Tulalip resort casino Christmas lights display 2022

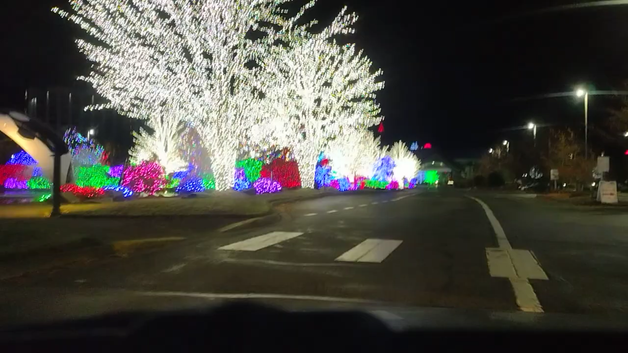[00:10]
They decided that they were going to decorate for Christmas. First time I've ever seen it this extravagant. Normally they just do a couple of lights here and there. That shit looks cool, I'm not going to lie. This is a little waterfall up here. Of course that's ballet so I can't pull up in there to show you guys. You might be able to see it a little bit.